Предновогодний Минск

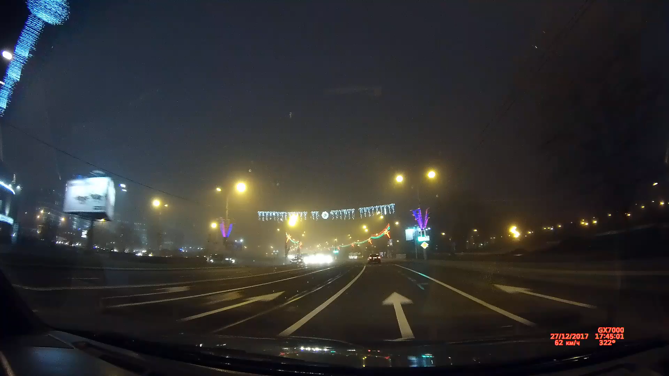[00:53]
Если бы знали, так сразу бы не поехали. Да, мы как-то вот не подумали.
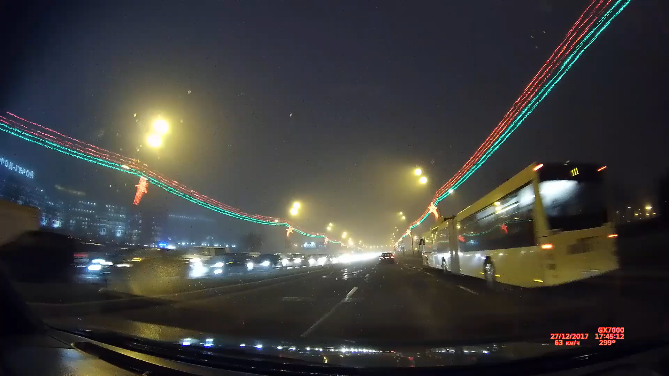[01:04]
Немиг вообще в предновогодние дни всегда стрёмное место. Ну это явно из-за аварии что-то произошло. Да, ну что-то вообще очень как-то далеко все стоит.
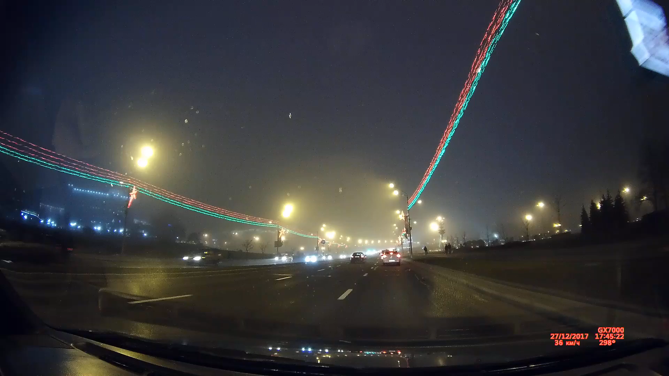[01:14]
Тут, говорю, Богданович вся раком и все. Что-то вообще там непонятное. Там даже может и не с транспортом общественным не, авария. Просто авария, что, наверное, всего. Может быть, людей уже высаживает транспорт. Люди, наверное, тоже надоело тупо сидеть в троллейбусе, который не двигается. Так может многих там выпустили, они на метро побежали. Так а при чем здесь люди? Я про машины говорю. А про машины? Нет, так я и говорю, что вот такая толпа, которая вылезла с транспорта, просто может стояли в пробке, стояли.